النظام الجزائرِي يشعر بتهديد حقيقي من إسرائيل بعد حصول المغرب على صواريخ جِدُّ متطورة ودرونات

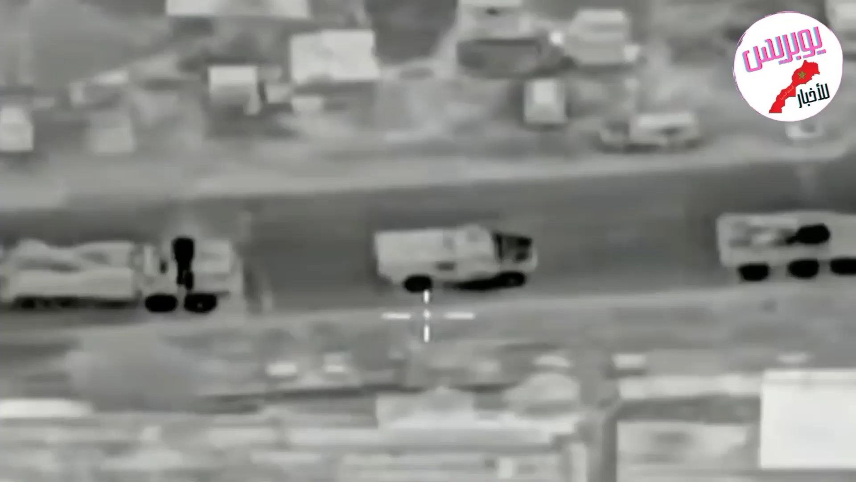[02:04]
تمكنها من العمل في الليل والتقاط الصور
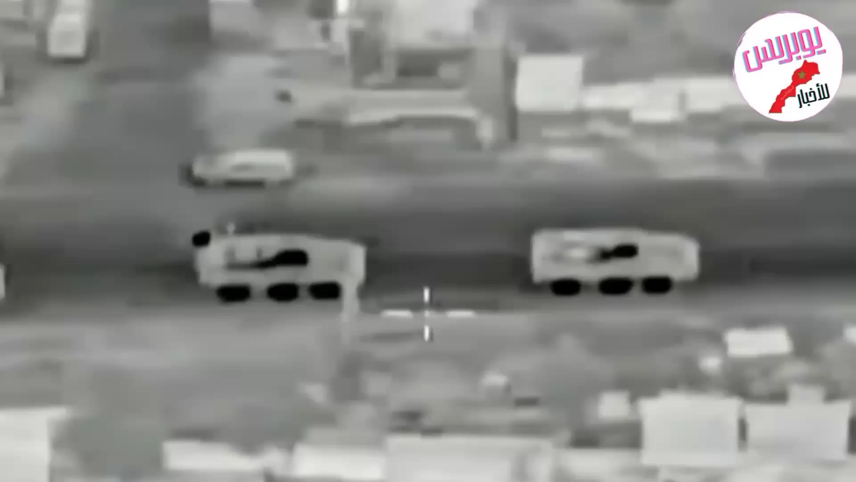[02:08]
بالحرارة الرادار الذي ينشئ صورا ثلاثية الابعاد للتضاريس والاشياء على الارض وكذلك